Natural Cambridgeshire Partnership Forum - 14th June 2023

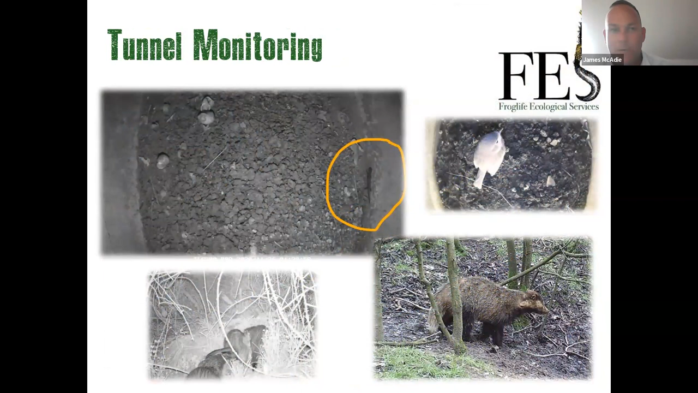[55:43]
off of some of our trail cams on one of the reserves we manage i've got nothing to do with tunnel monitoring but i just like that picture because it's a nice dirty badger and some nice sort of down the bottom left as well and i green so this is one of the reserves we managed for the peterborough city council and we've done some nice pond restoration